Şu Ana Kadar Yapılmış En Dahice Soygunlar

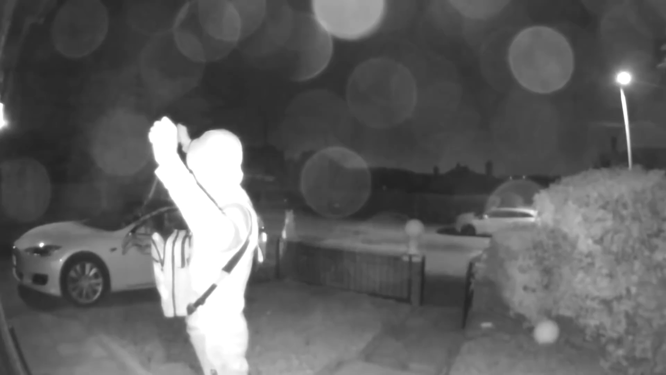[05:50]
Video suçluların pahalı bir arabanın güvenlik sistemini bir dakikadan daha kısa bir sürede nasıl atlattığını gösteriyor. Sonra arabayı açıyorlar ve sanki hiçbir şey olmamış gibi sürerek uzaklaşıyorlar.
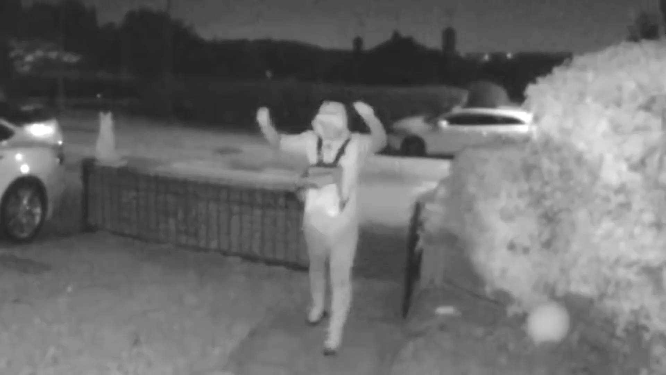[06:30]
Muhtemelen suçluların böyle bir anahtarın sinyalini taklit eden bir şey kullandığını düşünüyorsunuz. Ama pek sayılmaz. Aslında suçlular çoğu sürücünün araba anahtarlarını ön kapının yanında sakladığını biliyorlardı.
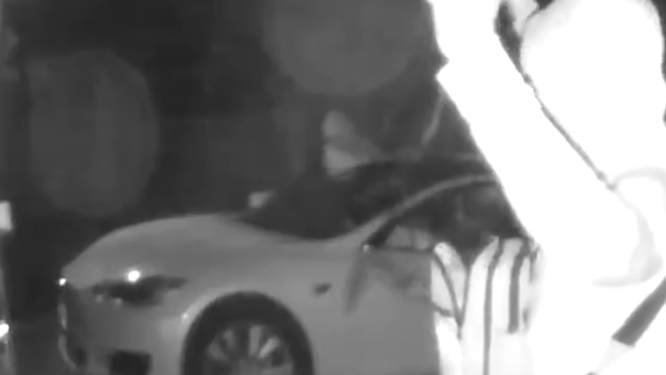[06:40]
Böylece kapıya yaklaşmış sonra da anahtar sinyalinin yerini almak ve derecesini yükseltmek için sinyal amplifikatörlüğü bir alıcı verici kullanmışlardı.
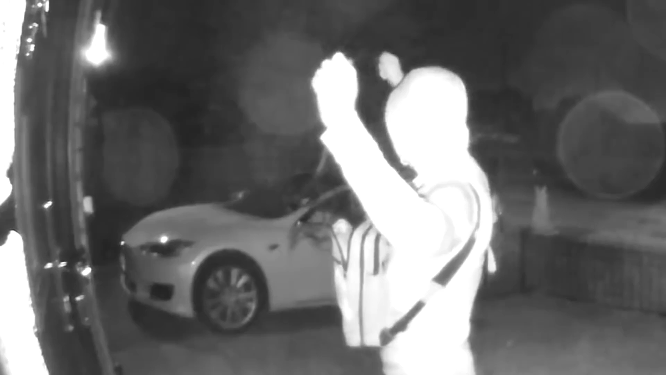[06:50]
Ve bu sayede Tesla'nın kapıları açılmıştı. Anahtar evin iç kısımlarında olsaydı bu hile tabii ki işe yaramazdı. Ancak bu durumda suçluların planı sorunsuz işlemişti.